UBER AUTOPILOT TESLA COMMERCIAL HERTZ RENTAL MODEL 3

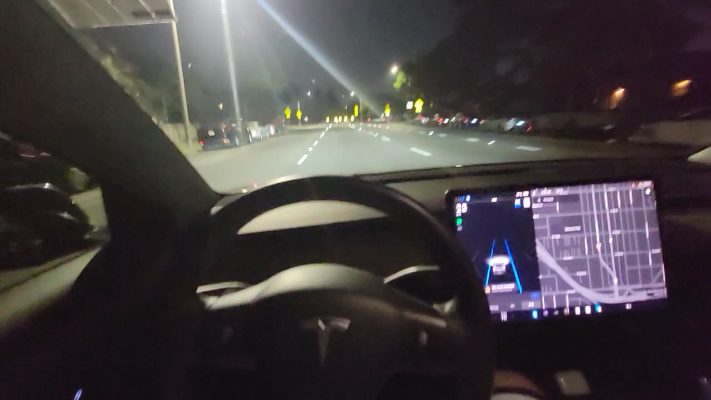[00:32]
Let's see if it takes this curve. It's on autopilot right now. I'm not touching it. Yeah, it's taking the curve. All by itself. So this car alleviates a bunch of the driving. Like you can look, you turn off autopilot right now and you can still turn it on and make a curve.
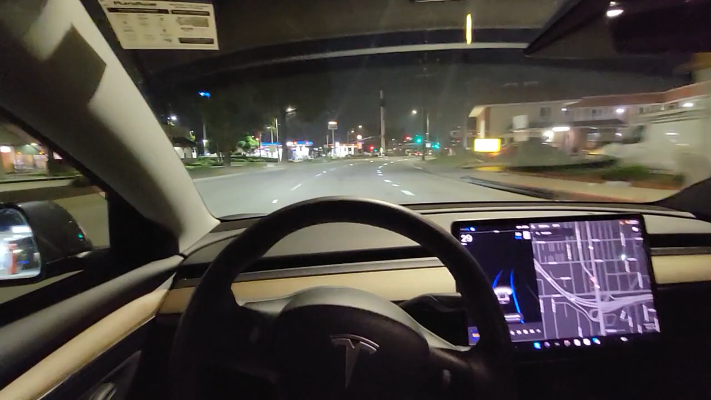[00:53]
It's quick like that. So it's very convenient. You push the brakes, the autopilot turns off. But yeah, this is why this car is awesome for Uber. You let go of the brake. You just wait for the light to turn green. And even when the light turns green, the car makes a little noise. Watch. I don't even know where it comes from. Look, right now that light is green.
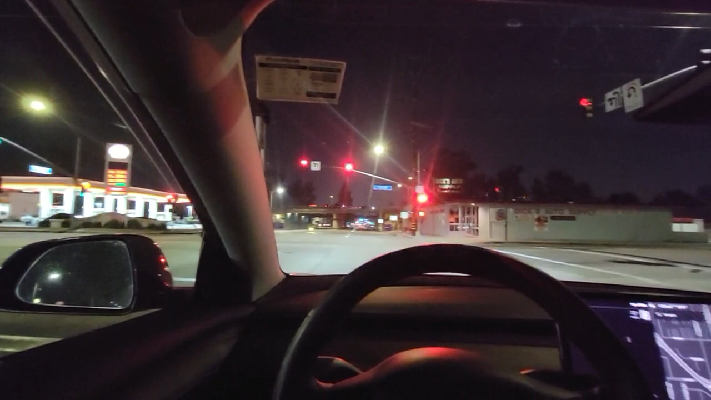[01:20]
So when this one turns green, the car makes a little doorbell noise. And it pretty much tells you to go watch it. It's going to sound right now. You guys heard that little ding? So yeah, this car is pretty much perfect for Uber. Right now I'm doing a pickup. Last one of the night. And yeah, this car is a Tesla Model 3 through Hertz Uber.
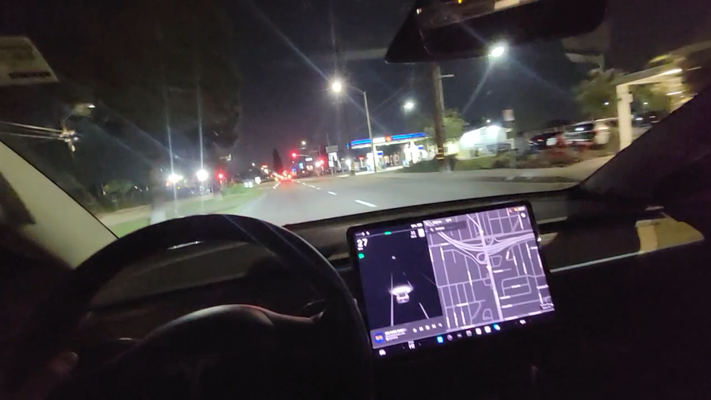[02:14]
I'm going to do a pickup right now. I'm using autopilot. Look. Autopilot's on right now. Got the Uber.
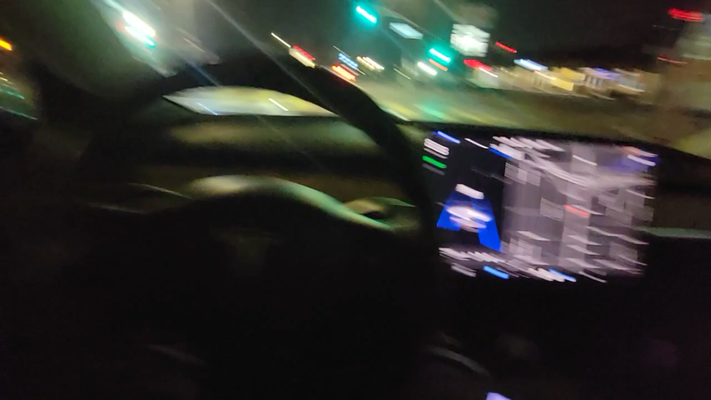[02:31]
Yeah, Tesla Model 3 is pretty much the most perfect car to use for Uber. Autopilot on the main street. Autopilot on my way to a pickup last Uber trip. Chilling. Hopefully, it's a nice, relaxed person. Just ask. So yeah, it is a Model 3 through Uber Hertz.